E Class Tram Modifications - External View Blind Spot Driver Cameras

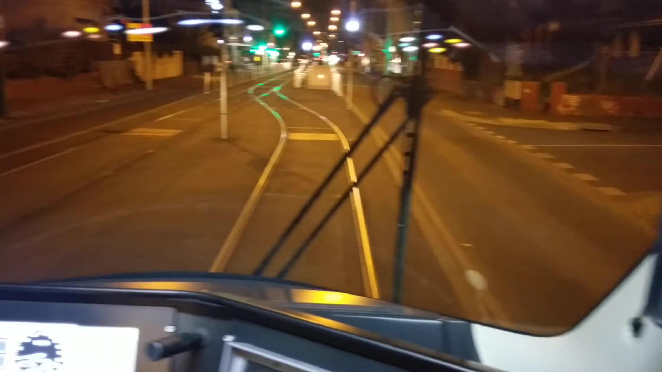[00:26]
for that what they have done is they have actually gone ahead and organized a screen which sits here and the camera which actually sits over here the camera will activate